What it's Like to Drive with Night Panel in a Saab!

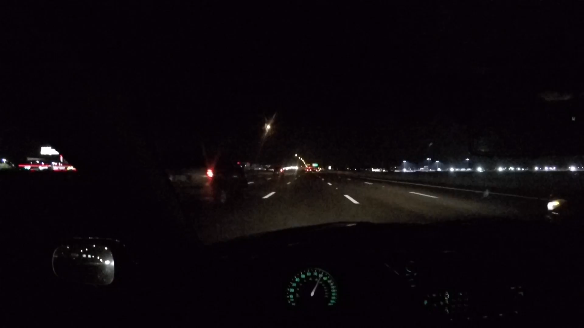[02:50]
and the speedo completely turned back on which is really cool and then you see I slowed back down a bit so the computer's gonna sense okay he doesn't need the rest of the speedo anymore so the rest of it shuts back off which is really quite awesome I think so like the speedo those unique features are also present in all these other essential displays as well so let's say I want to change the radio station so that top display will turn itself back on temporarily let's say I want to